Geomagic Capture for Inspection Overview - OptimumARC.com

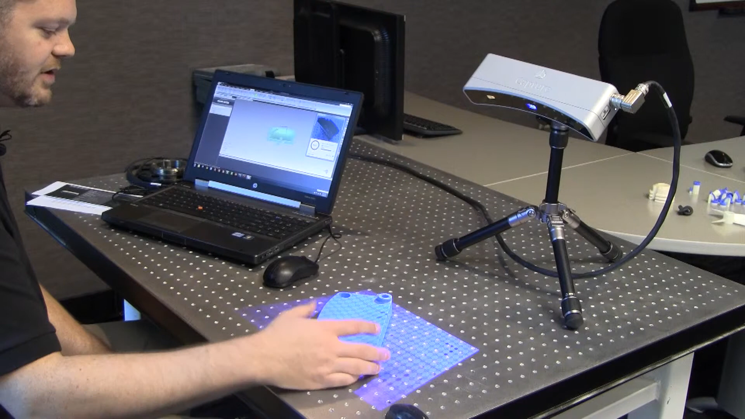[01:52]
This will give me an additional view of the part. We're going to go around the side and I currently have it set to do alignment by geometry.
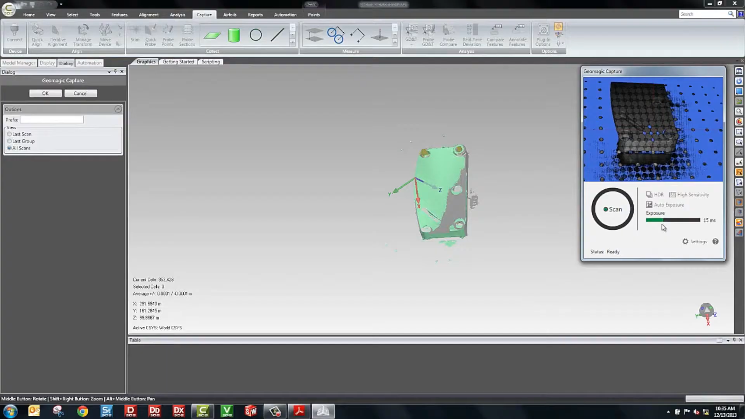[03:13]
A white part will require lower exposure. The scan speed is very fast. It's about 0.3 seconds.